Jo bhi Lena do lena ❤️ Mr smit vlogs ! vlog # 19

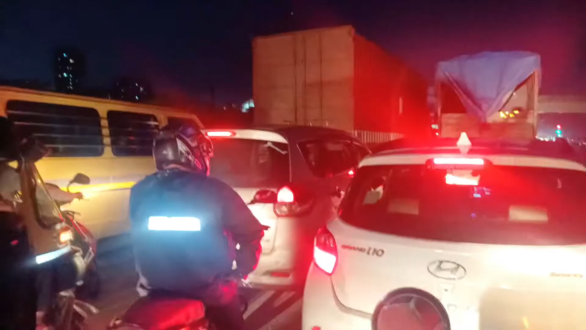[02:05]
देखो आप देख सकते हो कितना ट्रैफिक लगा है। देखो सामने मेट्रो, किस किस को पसंद है ट्रैफिक।
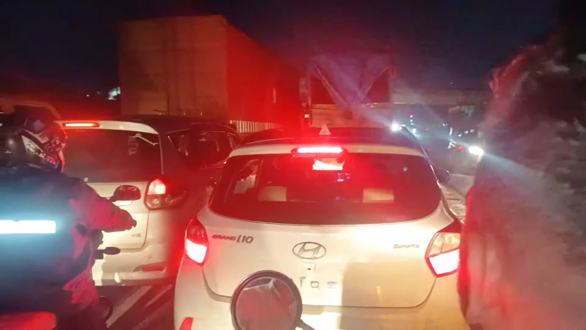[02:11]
देखो सामने ब्रिज है ना मेट्रो का, इसलिए। और इधर और आगे सिग्नल है ना, इसलिए ट्रैफिक हुआ है। मेरे को बहुत बोर लगता है ट्रैफिक हुआ तो, अभी छूट गया लगता है शायद के ट्रैफिक में।
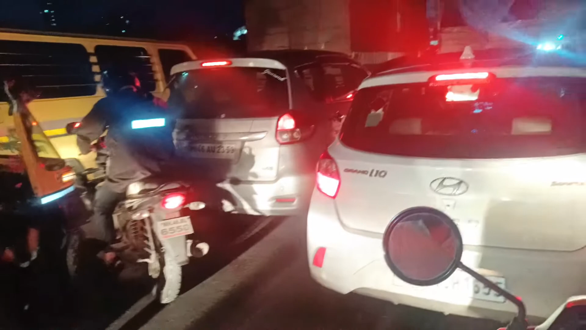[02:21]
अभी रास्ता तो नहीं निकल रहा ट्रैफिक, आगे भी देख सकते हो आप। छूट गया सिग्नल, छूट गया है। देखो ग्रीन हुआ है, लेकिन वो नहीं कौन सा हुआ है भाई, अपना नहीं।
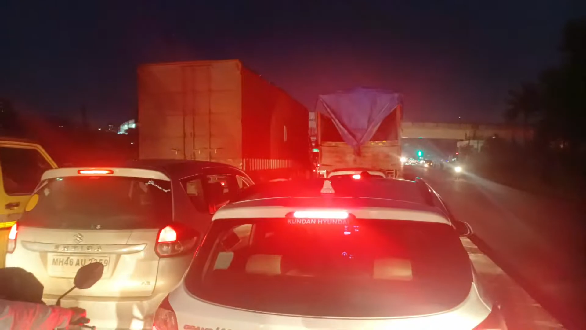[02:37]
अभी चलो मिलते हैं थोड़ी देर बाद।
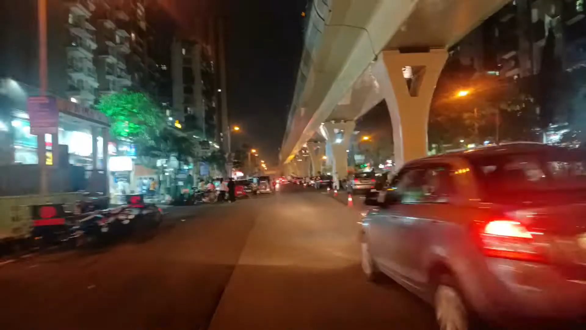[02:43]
तो अभी आए इधर कारगर में, देख सकते हो कितना बढ़िया व्यू है ना नाइट का, एक नंबर व्यू है ना। शाम को या रात को घूमने में बहुत मजा आता है रे, बाइक पे तो और ही मजा आता है।
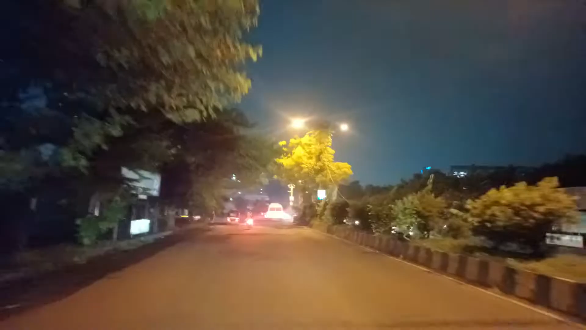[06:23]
वो कितना मस्त लगता है ना न्यू मुंबई में घूमने के लिए ये टाइम पे, एकदम खतरनाक बोले तो जक्कास।
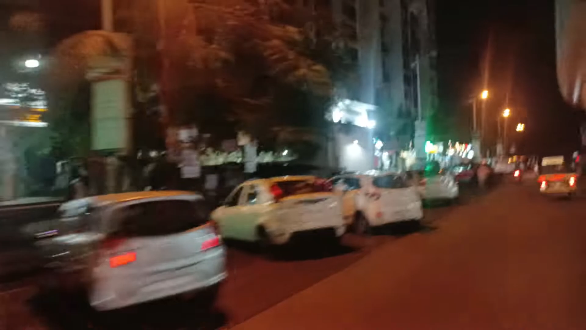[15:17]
देखो रोड पे इतना बड़ा बड़ा बिल्डिंग है सामने फिर भी रोड पे पार्किंग, मतलब हद होती है यार।
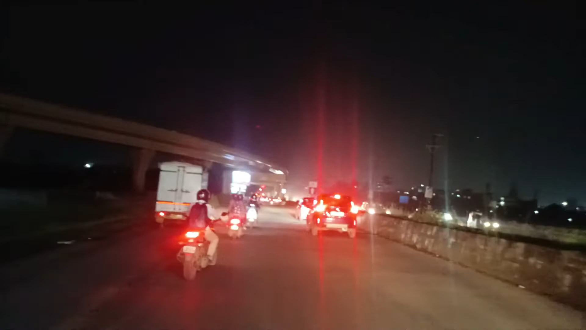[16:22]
की ट्रैफिक लग रहा है यार इधर, नहीं मुंबई में बहुत गाड़ी चलती है यार।
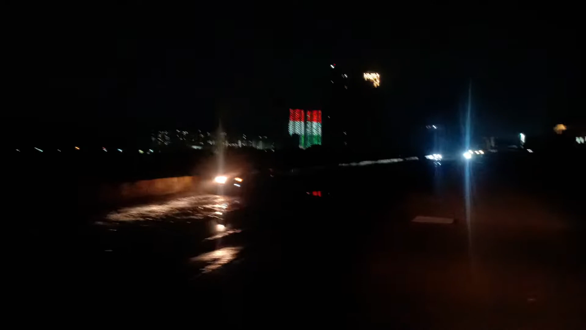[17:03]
देखो भाई ने कितना बढ़िया बनाया है, अभी तक बिल्डिंग का काम चालू है फिर भी उसने लाइटिंग इतना खतरनाक बनाया, बनने के बाद कितना भारी होगी वो तो आप लोग देख सकते हो।